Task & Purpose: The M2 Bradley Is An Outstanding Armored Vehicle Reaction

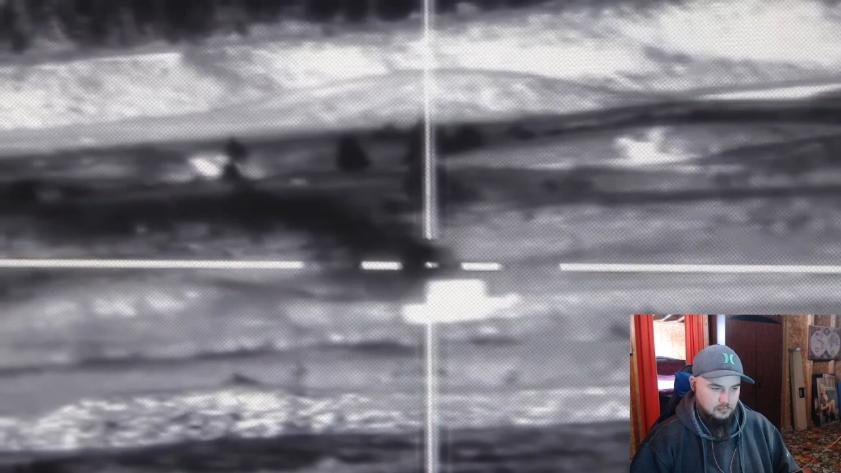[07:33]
The American forces had the next-generation Bradley with thermal sights and a better communications network, and this allowed them to coordinate between each other and focus fire on one enemy vehicle at a time.
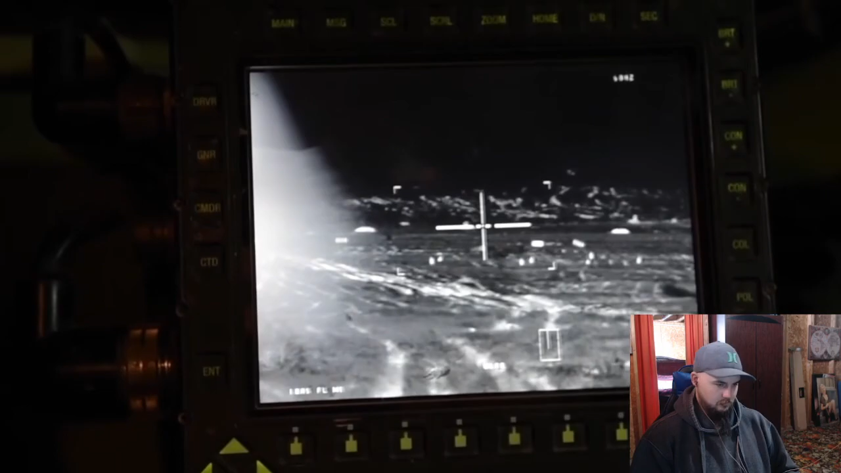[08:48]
The kicker is I can then press a button that will immediately swing the gunner's turret to what I'm looking at.